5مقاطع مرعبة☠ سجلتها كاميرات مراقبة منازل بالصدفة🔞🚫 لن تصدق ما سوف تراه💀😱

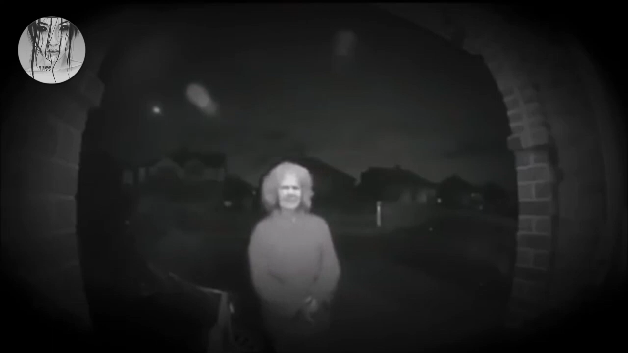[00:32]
يقول صاحب هذا المقطع: أنا لم أرى هذا الفيديو إلى غاية اليوم التالي، أصبت بالذعر الشديد. هذه العجوز معروفة في حينا، فالجميع يظن أنها مجنونة، والبعض الآخر يقول أنها قد أصيبت بمس شيطاني. ذعرت لإخايا فكانت تقوم بحركات غريبة وتحمل سكينا بين يديها، ترددت في طرق جرس الباب.
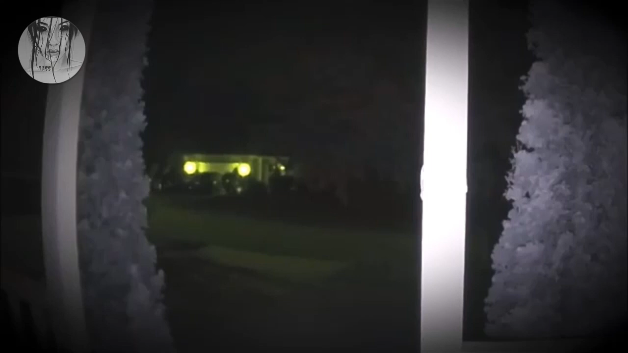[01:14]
قدمان فقط تسيران، والجزء العلوي من جسد هذا الشخص أو هذا الشيء لا يظهر أبدا. أصيب صاحب الفيديو بالذعر الشديد لدرجة أنه قام بتغيير مكان إقامته بعد رؤيته لهذا الفيديو. قالت جين: لقد أصبت بالذعر الشديد بعد رؤيتي لهذا الفيديو.
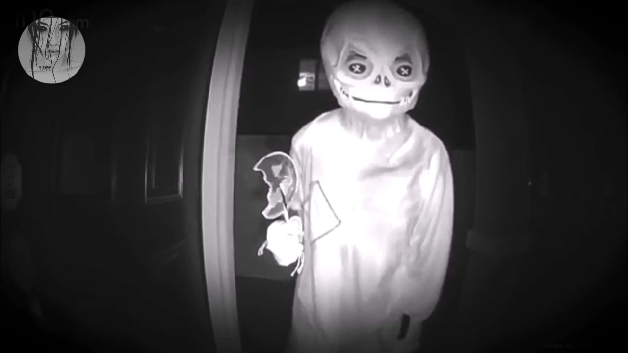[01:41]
في الأول ظننت أن أصدقائي يمازحونني بلعبة سخيفة مثل العادة، لكنهم أنكروا جميعهم بعد أن سألتهم إن كان أحدهم قد زار منزلي ليلا عندما لم أكن أتواجد به. لقد نكروا جميعا.
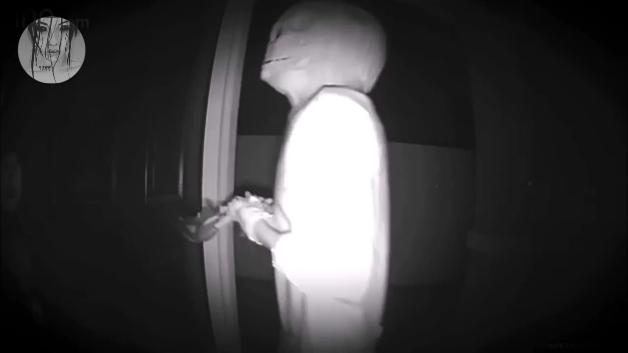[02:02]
أظن أن هنالك شخصا كان يريد قتلي. لو أنني كنت ببيتي ذلك اليوم لكنت في عداد الموتى. الجميع ظنوا أن ذلك يوم من أيام الهالوين، لكنه كان يوما عاديا للغاية. تصرفاتها غريبة، وقالت كلاما لم أفهم منه شيئا.
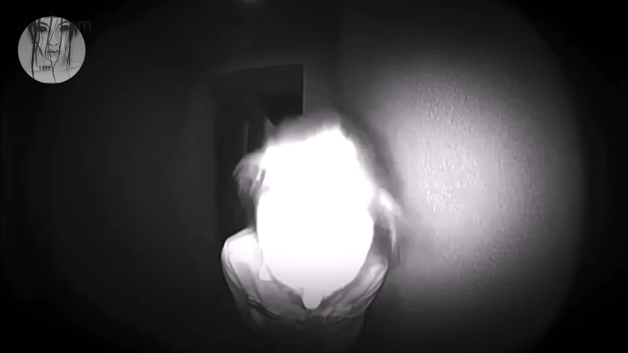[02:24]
هذا ما قاله جون بعد أن قام بتقديم بلاغ ضد جارته التي أنكرت زيارة منزله ليلا، وأنكرت قيامها بأي فعل من الأفعال المذكورة إلى غاية أن أراها الفيديو. فلم تصدق وأصيبت بالرعب الشديد، لأنها قالت أنها نامت باكرا تلك الليلة.